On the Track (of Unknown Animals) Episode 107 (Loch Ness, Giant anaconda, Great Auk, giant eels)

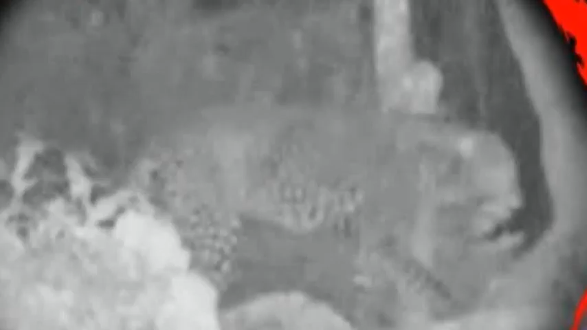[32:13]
A leopard was recorded by wildlife biologist, Forrest Galante, using a camera trap, thus renewing hopes for the population's survival. So, as Carl Marshall, research in this, told me, the lesson? Never say never.